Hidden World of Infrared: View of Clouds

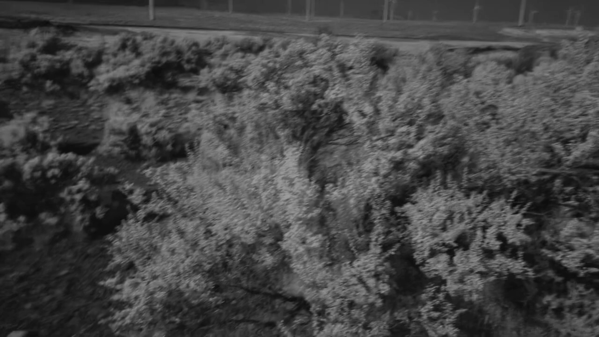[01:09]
So what we have here is vegetation which is showing up as a kind of a whitish color.
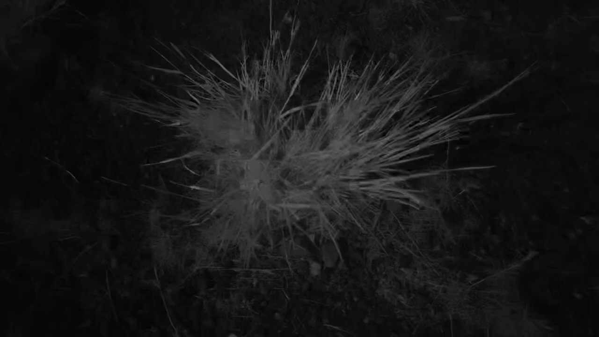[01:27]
So here's a plant and it shows a very whitish color. So like grass, for example, shows up very, very white looking, almost like snow.